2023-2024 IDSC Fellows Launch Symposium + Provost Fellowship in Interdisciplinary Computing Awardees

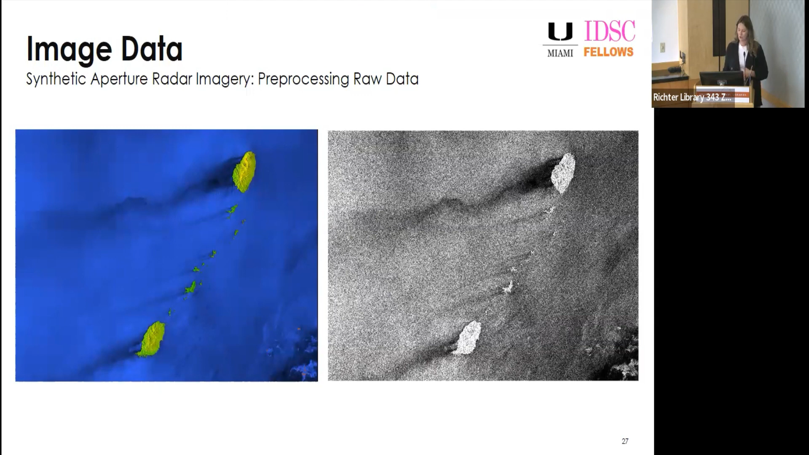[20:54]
if maybe you have a high wind or maybe specific place that you want to look at, and of course, optical imagery, if you're looking through satellites, just optical imagery is not going to be able to see through those clouds and really parameterize your island. So then what I will say is why synthetic aperture radar is great is because what we can do is we can take these backscatter values, which in this case, they're called sigma-naught values, which they're calibrated, a non-dimensionalist number that helps us to understand the relate to the wind speed. So this is an image that you just saw actually right back here. And what this is it's looking at the image and using an empirical function to relate the backscatter values to the wind.
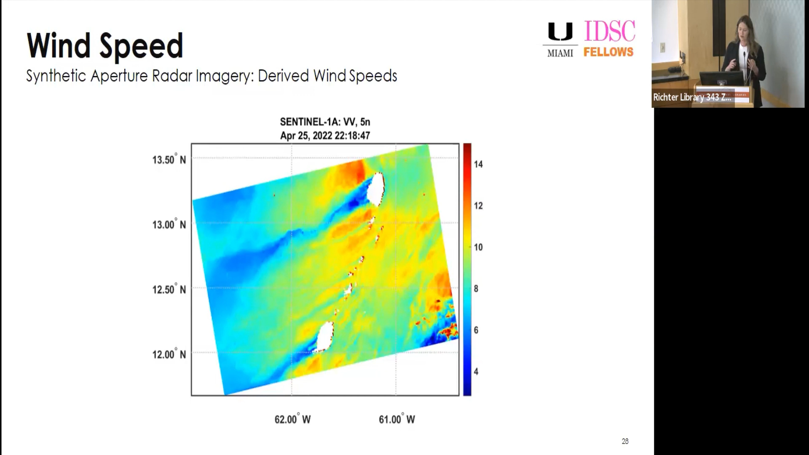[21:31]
So not only are we able to see the width of the island wake, the also we will know the wind speed. So why is machine learning approach great here?